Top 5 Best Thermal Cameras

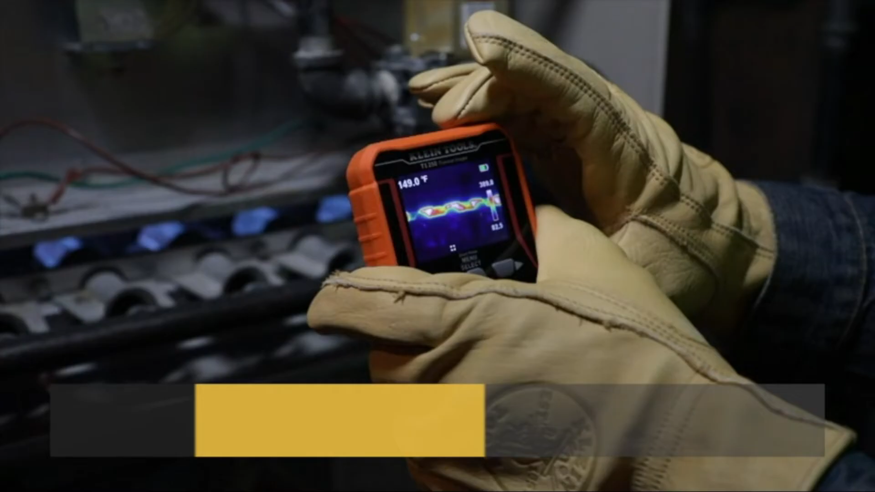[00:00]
On screen: spot 149.0°F
A thermal camera is a device that captures an image of the heat's signature of an object. This can be useful for a variety of purposes, such as detecting intruders, finding missing people, or checking for electrical faults.
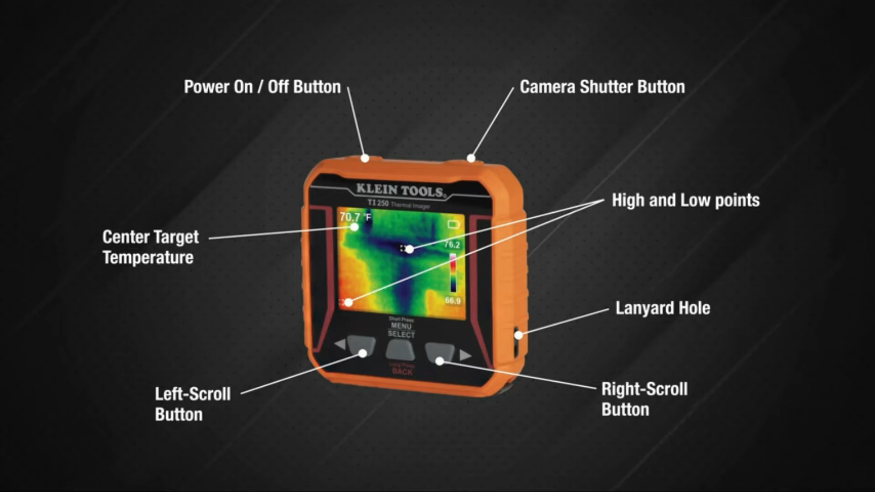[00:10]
Thermal cameras are available in a range of prices and styles, so it is important to consider what you need the camera for before making a purchase.
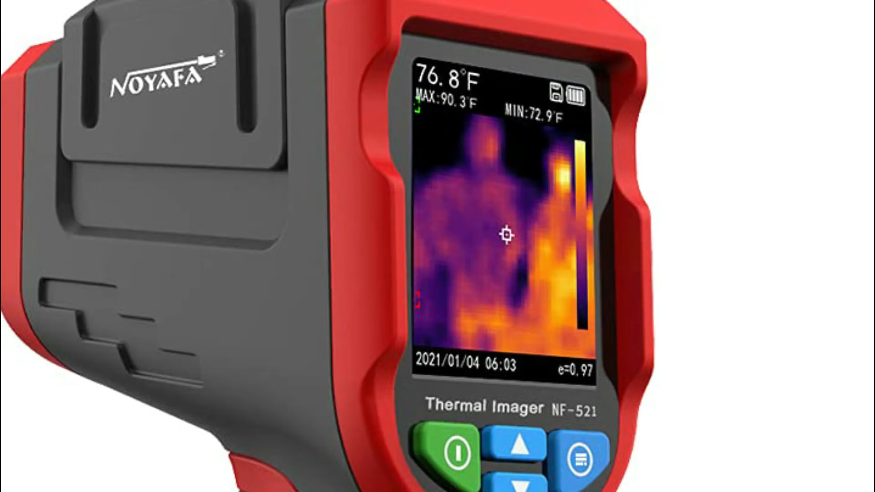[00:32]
On screen: spot 76.8°F, max 90.3°F, min 72.9°F
Starting of our list at number 5, NeuAFA Industrial Thermal Imaging Device.
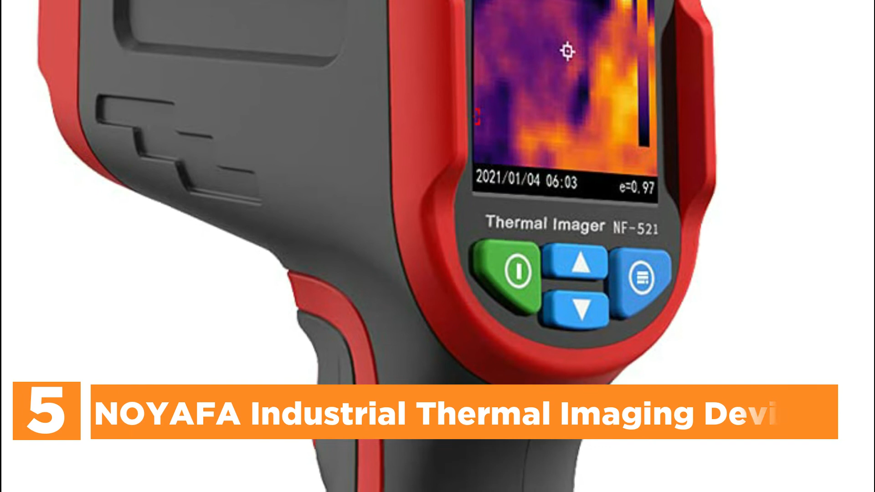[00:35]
The infrared modes, edge detection modes, and the dual-light fusion mode.
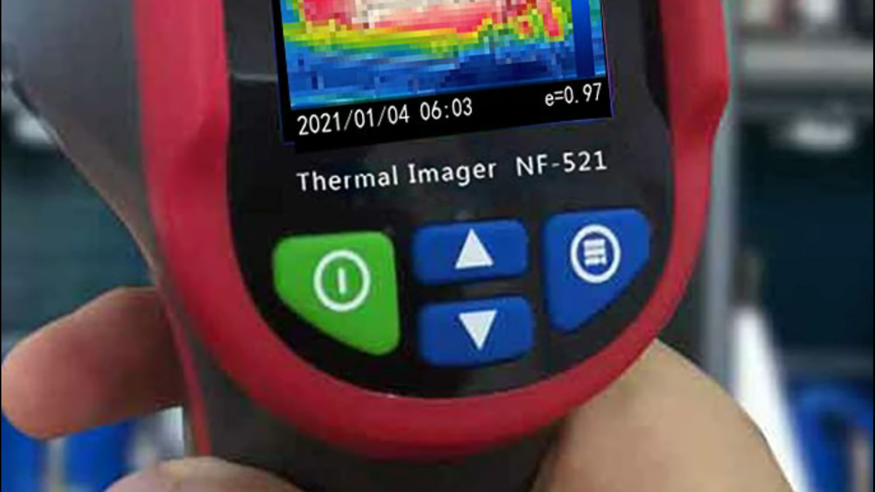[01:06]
The green dot is the lowest temperature on the entire screen.
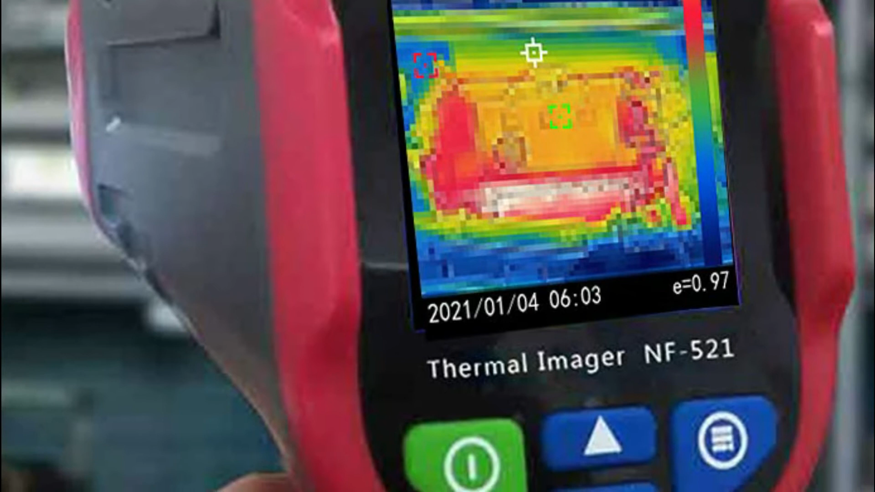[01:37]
Accurateness and detail are enhanced with a better 32x32 resolutions.
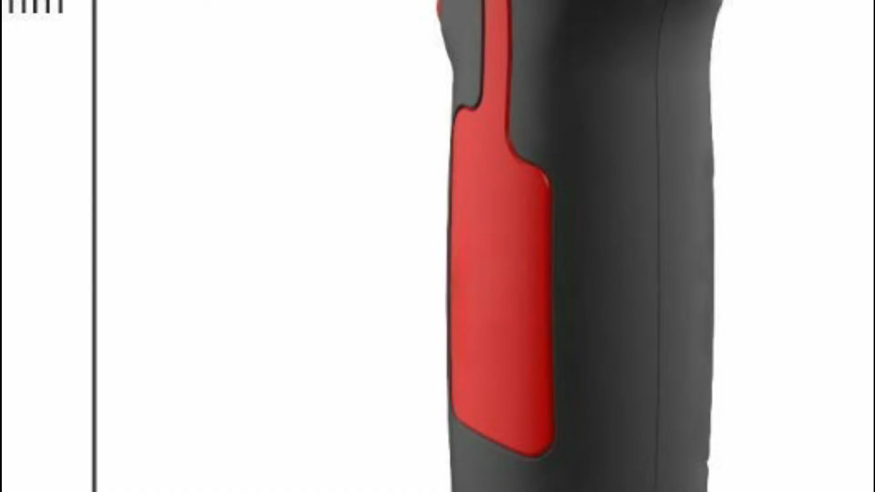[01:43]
This is the highest-quality professional thermal imager that uses IR infrared for home inspections as well as firefighting, farming manufacturing electronics as well as any other type of business.
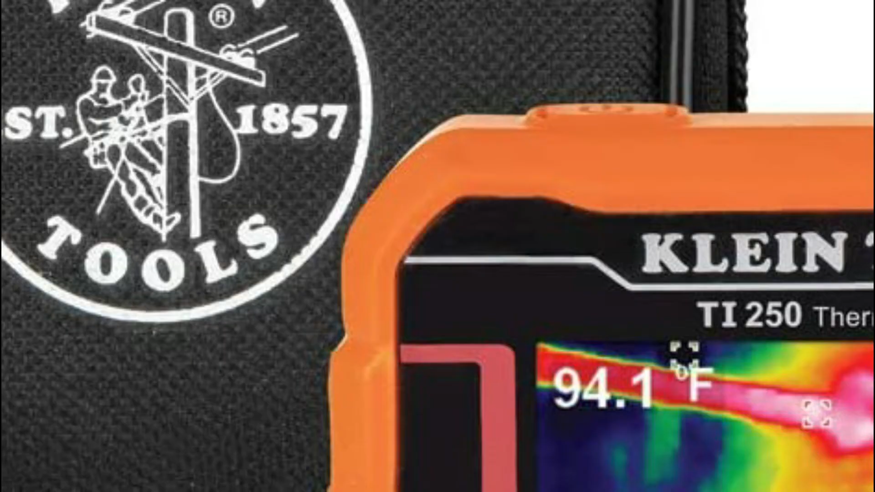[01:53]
On screen: spot 94.1°F
Here is the item number 4, Klein Tools TI-250.
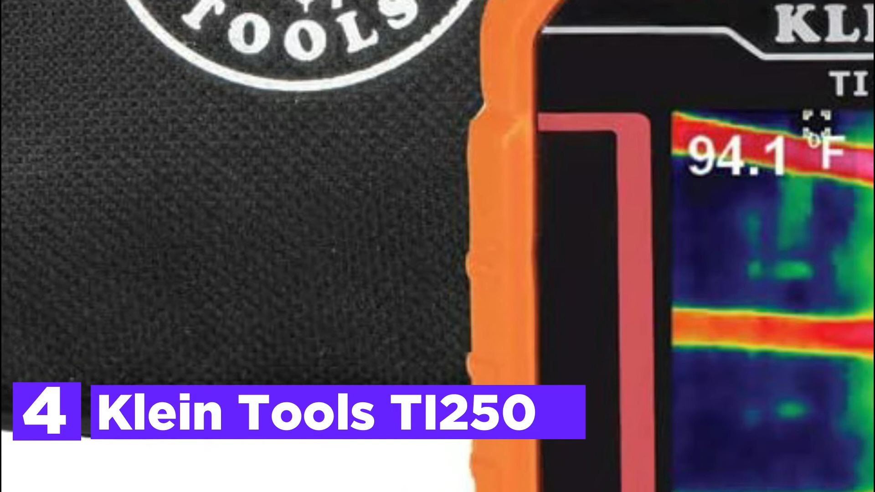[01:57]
It's an easy-to-use USB energy-saving thermal imaging device that can be recharged.
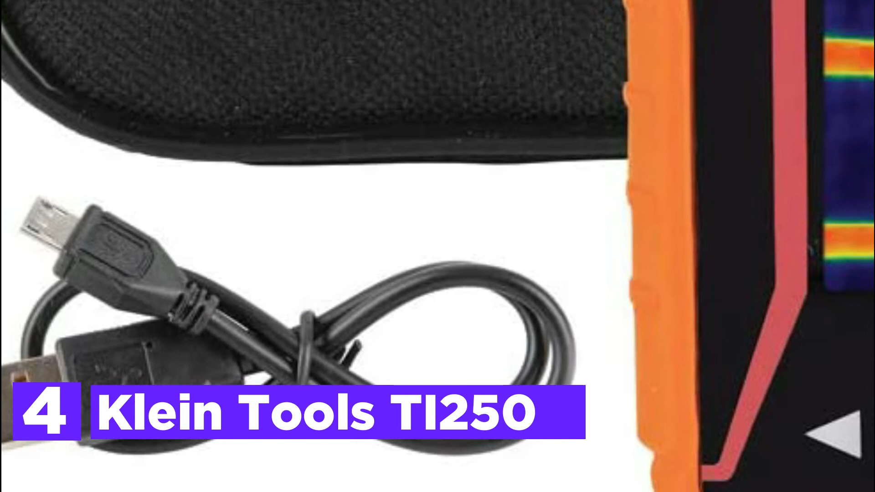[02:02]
The large LCD shows unseen warm and cold areas, allowing for immediate troubleshooting.
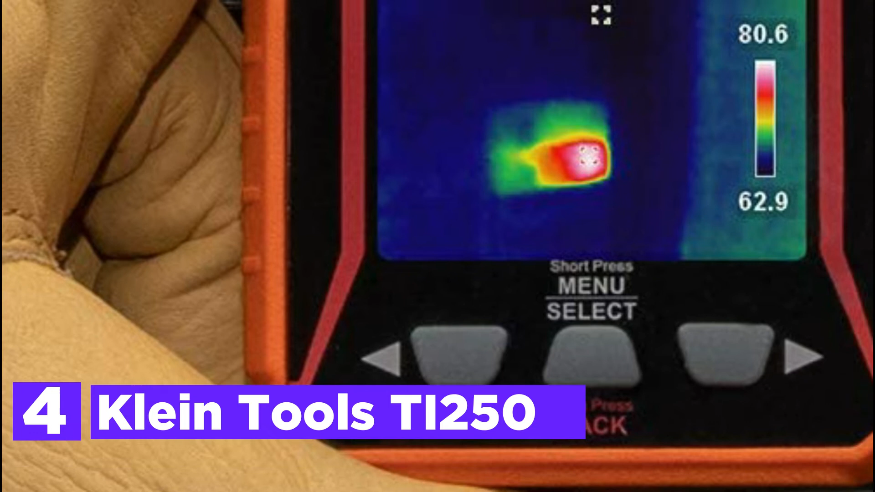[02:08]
Superior resolution with over 10,000 pixels and an option of three-color palettes.
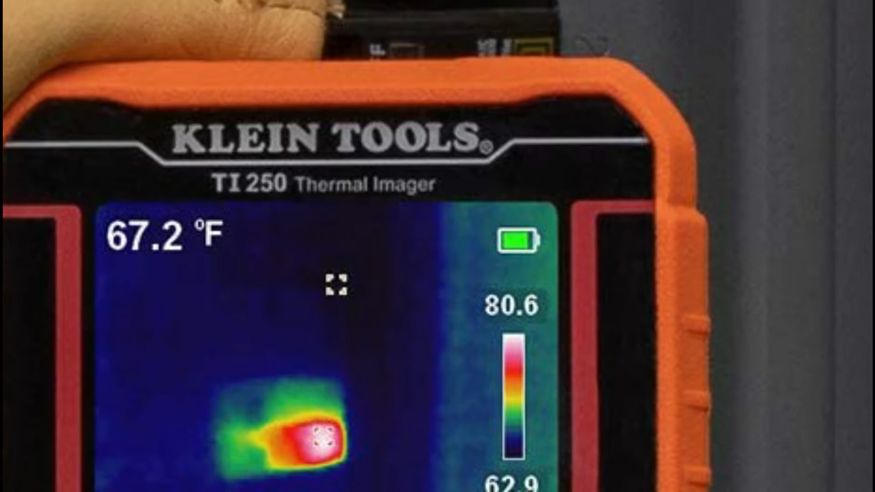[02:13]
On screen: spot 67.2°F
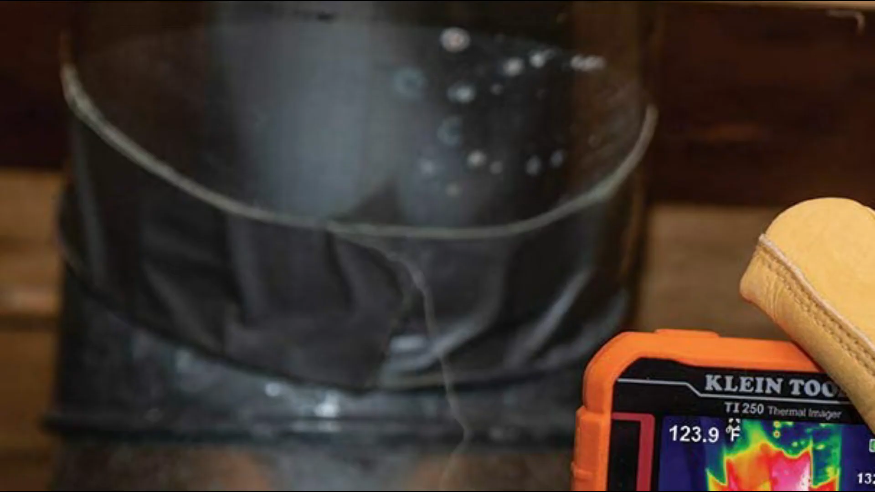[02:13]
The meter has high and low temperature points and crosshairs that pinpoint certain temperatures,
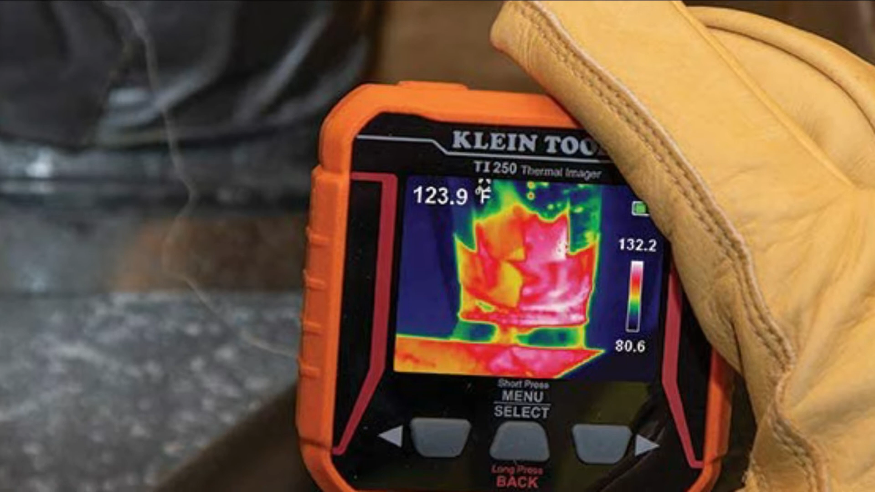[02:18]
On screen: spot 123.9°F
as well as the option of temperature alarms.